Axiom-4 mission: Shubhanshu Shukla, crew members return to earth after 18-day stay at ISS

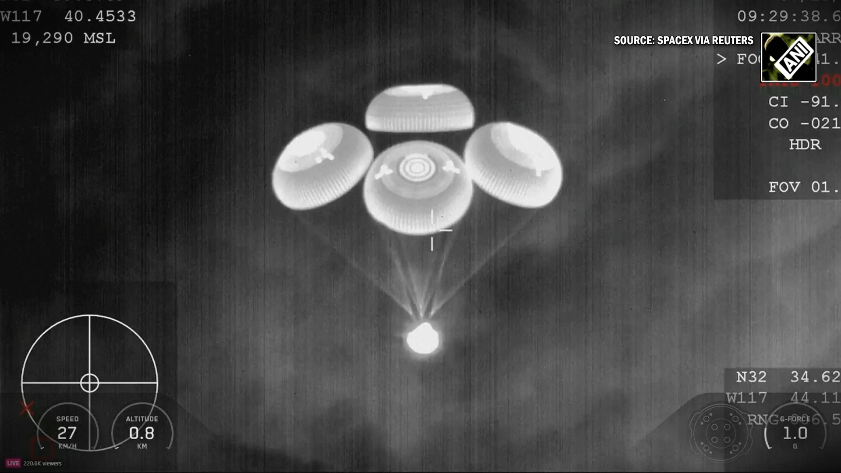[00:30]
800 meters, 600 meters, SpaceX copies 400 meters.
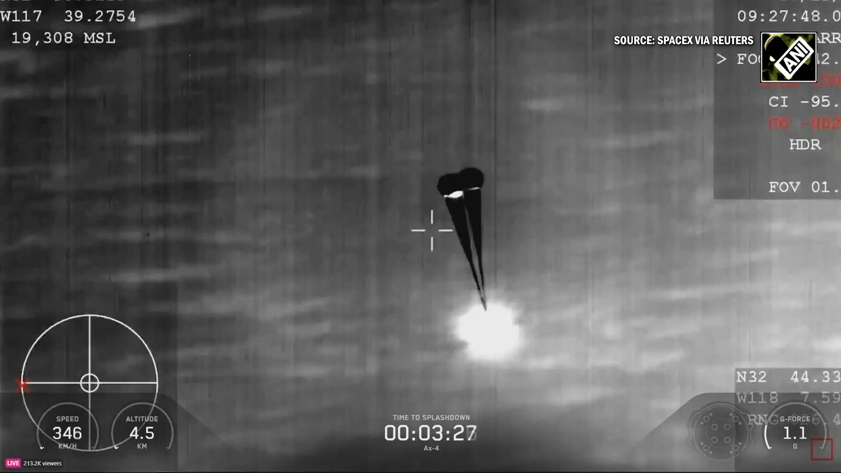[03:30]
Drogue parachutes are deployed. A few looking forward.
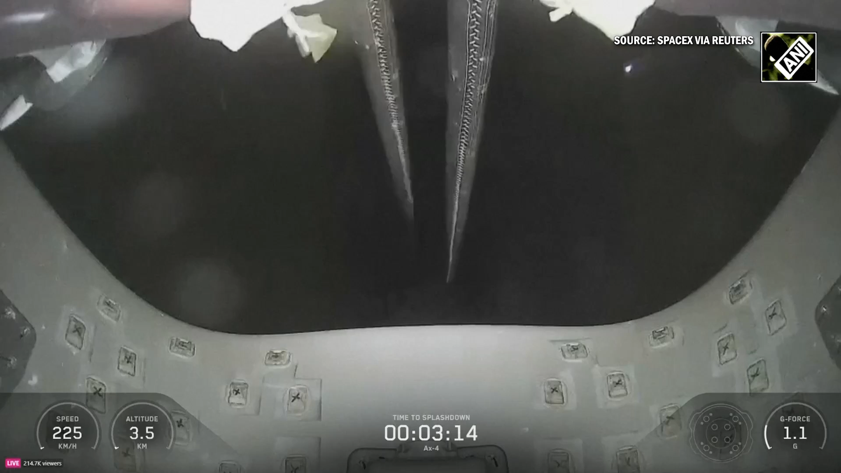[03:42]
Drogue descent rate nominal. Descent rate nominal. Copy. Again, we're going to hear a lot of comms throughout this next three minutes here. This is looking forward on the Dragon spacecraft up at the chutes.
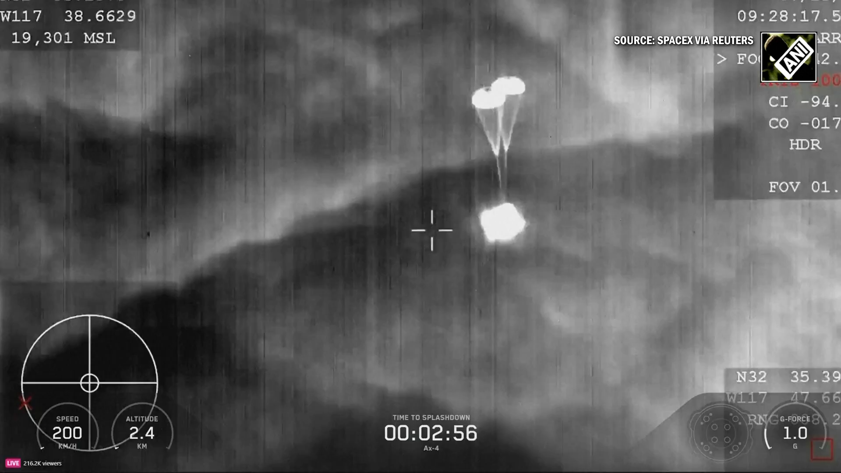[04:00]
Those drogue parachutes are fully deployed now. So we do expect those main parachutes to deploy here shortly. Thank you.
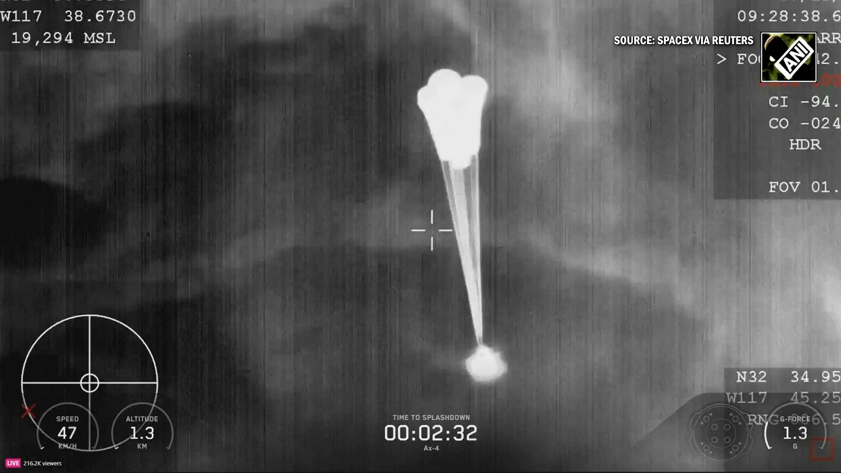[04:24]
return home is roughly two and a half minutes out from splashdown, and our main chutes have deployed.
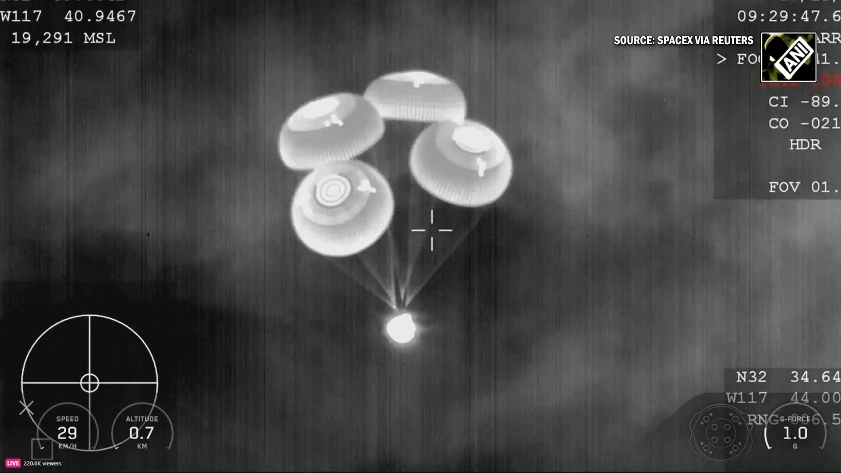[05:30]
Commander Peggy Whitson confirming the spacecraft's altitude as it's making its descent into the Pacific Ocean just off the coast of San Diego in Southern California. Yes, love that it's coming off the coast of my hometown.
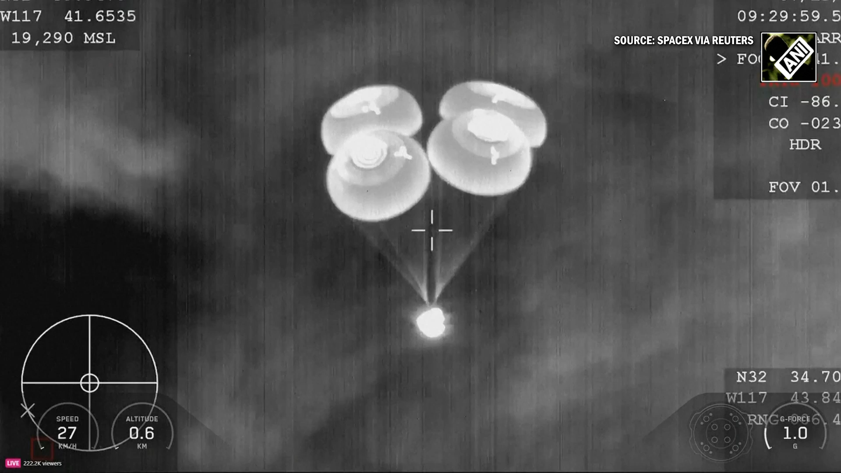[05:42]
600 meters. 600 meters.
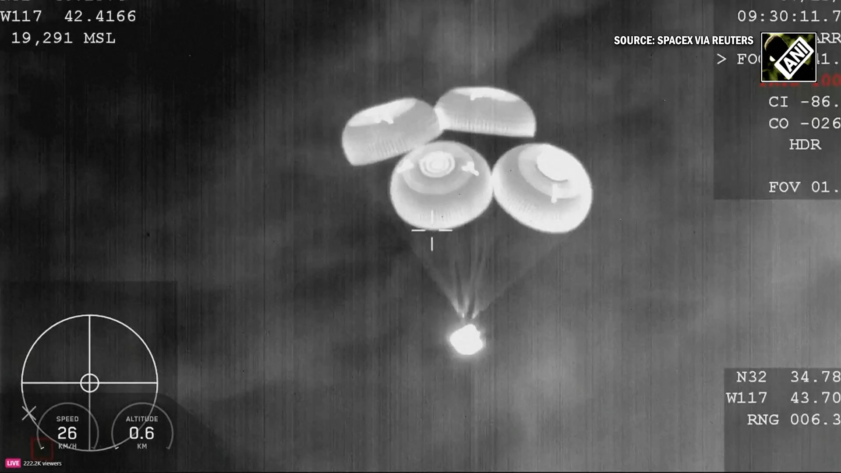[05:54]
And at 600 meters, we're just under a minute before that expected splashdown. The landing in water is a lot simpler and more reliable.
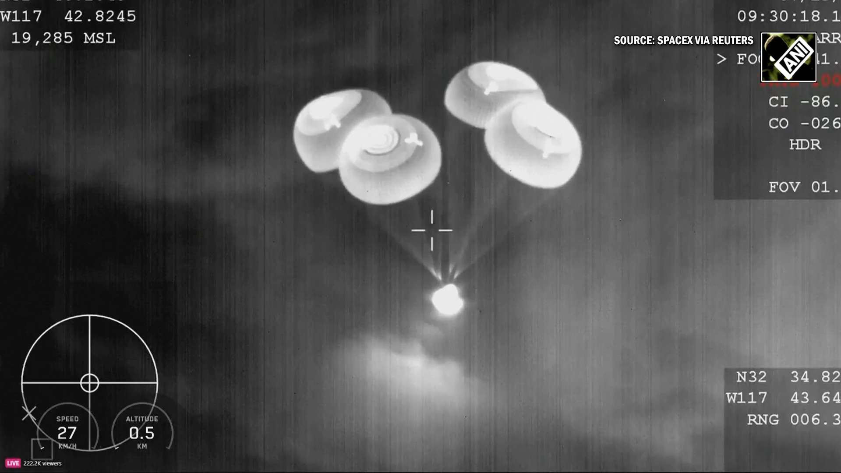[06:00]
It provides a little bit of margin against unlikely parachute issues.
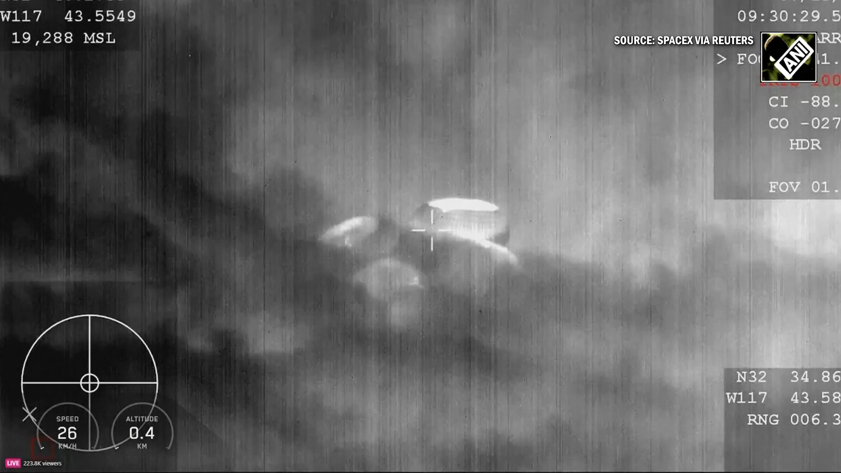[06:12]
Thanks again. Period space. SpaceX copies 400 meters. Reminder to brace for splashdown.
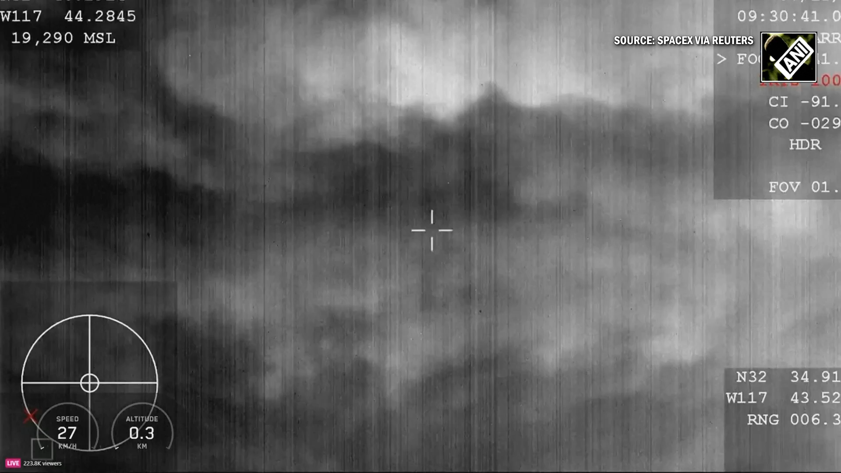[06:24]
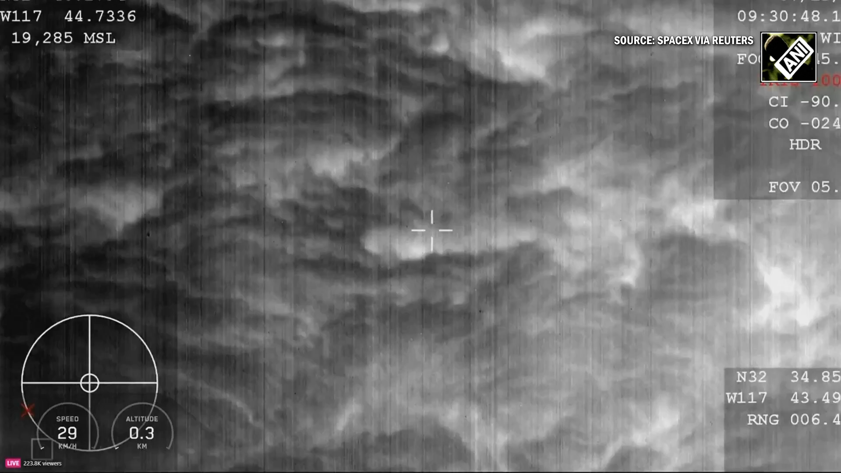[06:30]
Oh, that's a pretty cool view.
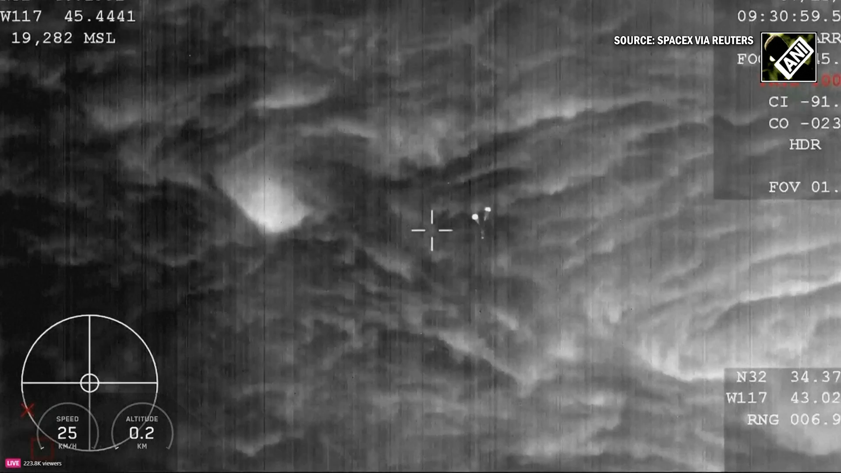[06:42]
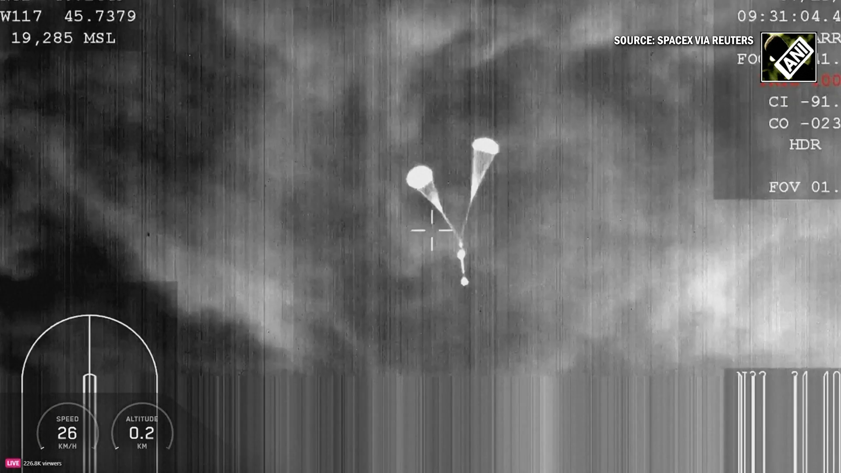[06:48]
That's right, maintaining the vehicle's signature through things like cloud lighter and any kind of atmospheric disturbance allows us to maintain visual contact with the vehicle as it's making its final descent towards water landing.